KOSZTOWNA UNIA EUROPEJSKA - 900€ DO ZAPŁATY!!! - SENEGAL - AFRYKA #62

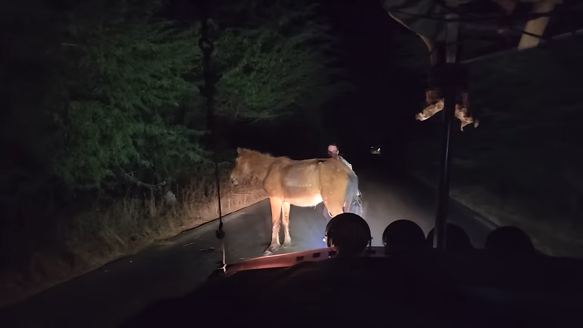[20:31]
W nocy na drodze zobaczyliśmy konia. Po prostu dobrze, że niedźwiedź potrafi zauważyć. Wiecie co, on miał związane nogi. Oni tak tutaj robią, żeby koń nie odchodził. Tylko kurwa ktoś potrącił. No, on potrącony jest. Widać, że jest taki ogłuszony, taki zdezorientowany. Biedaczek. Dobrze, że mu odwiązałeś.
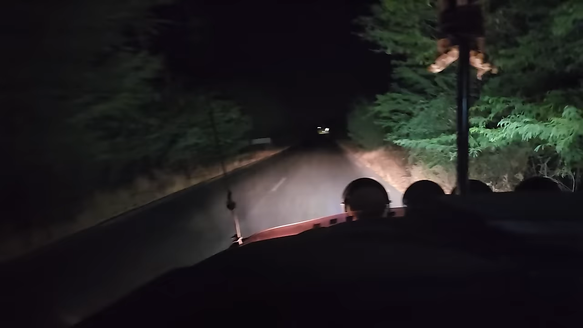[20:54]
On może po prostu sobie gdzieś pójdzie na wolność. Potrącił już doktor. No, bo tam bok taki obity miał. Wiesz, to taka ciemnica, czarna noc po prostu, to w ogóle, że go zauważyłeś, to wow. No widzę, że ktoś stoi.
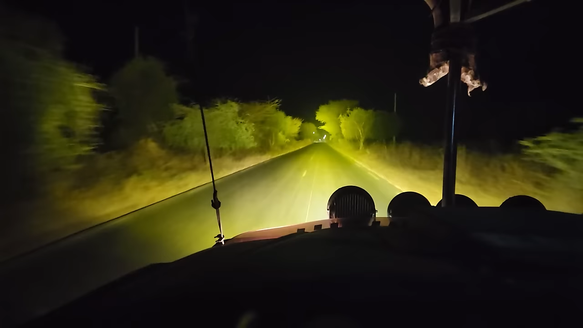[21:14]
No, że coś stoi. Ktoś go zauważył. A, słuchajcie, tam... Make it longer.